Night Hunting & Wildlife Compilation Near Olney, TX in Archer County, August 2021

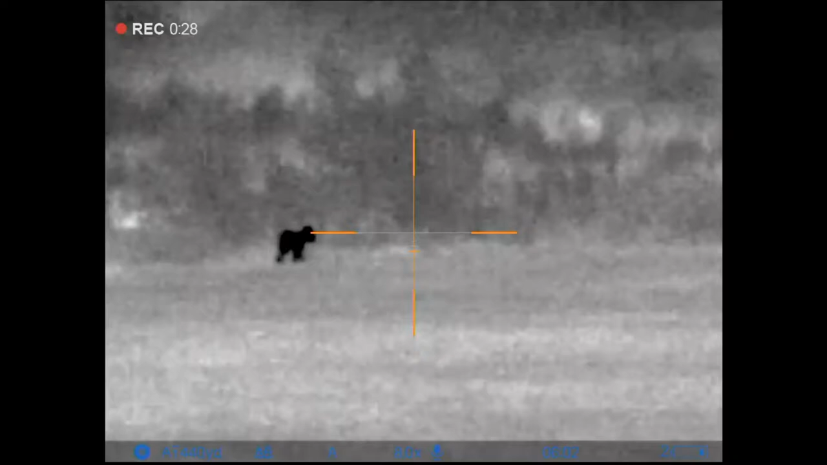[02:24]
I'm not sure what that is either. It's like,
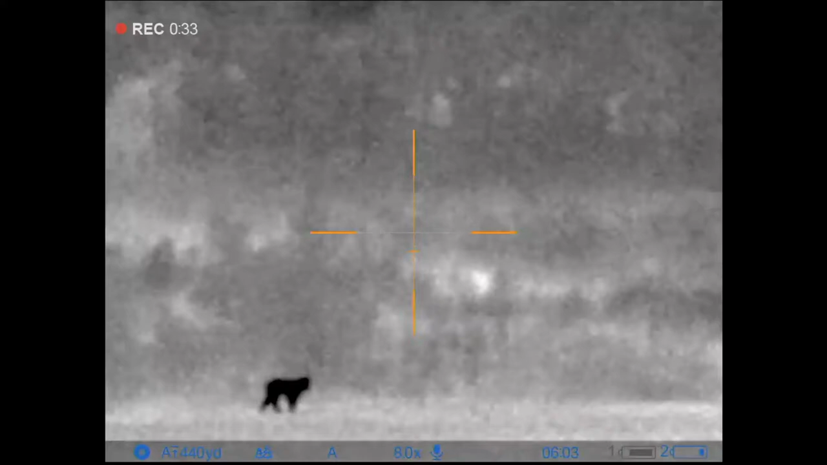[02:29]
almost walks like a bear.
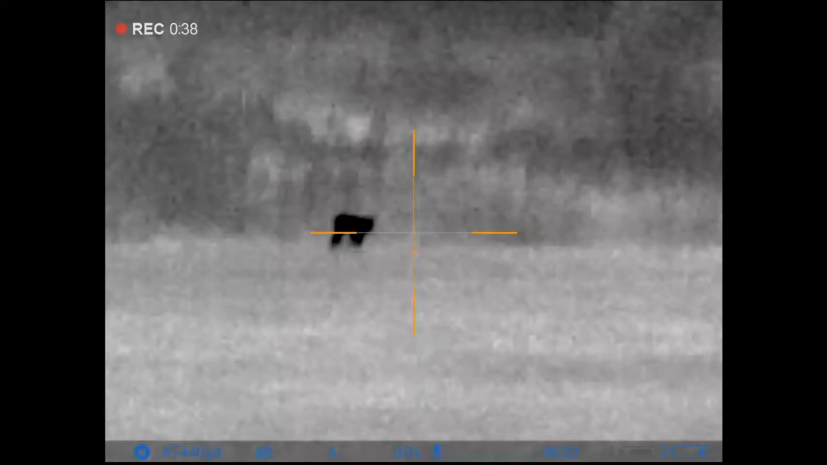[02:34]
Walks like a what? A bear. Y'all don't have bears, do you?
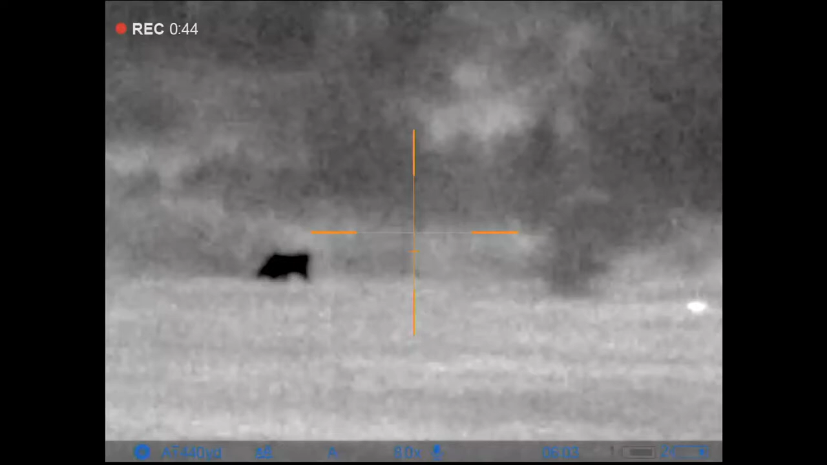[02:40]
No, we should have bears. I can't tell how far away it is, but now it's kind of taken off.
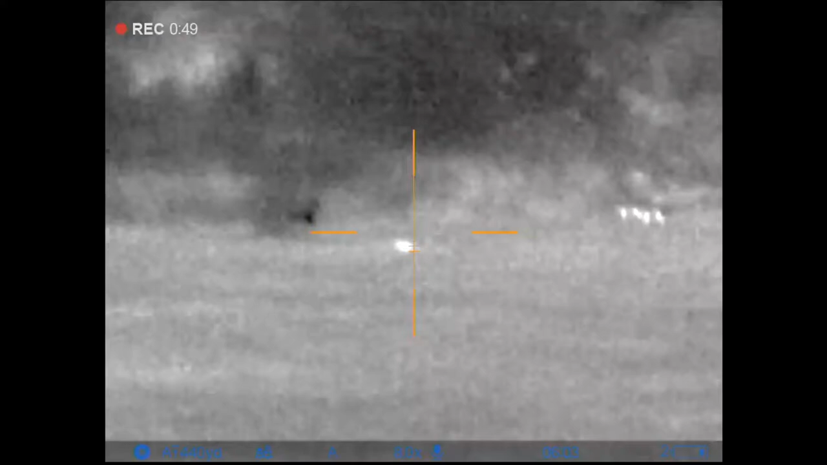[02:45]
Did you figure out what that was? I said it kind of walks like a bear. I think it looks like a bear.
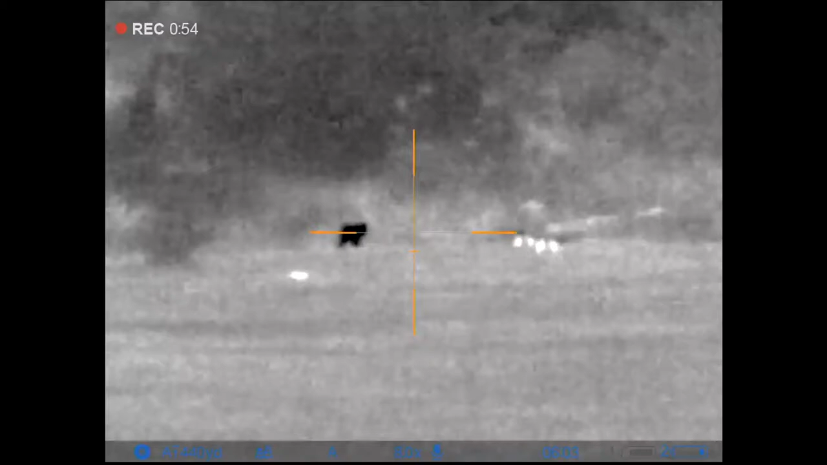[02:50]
But how could it be a bear? I mean, is it still there or is it going? It's going down. Oh, just now it's running. Could it just took like off. A big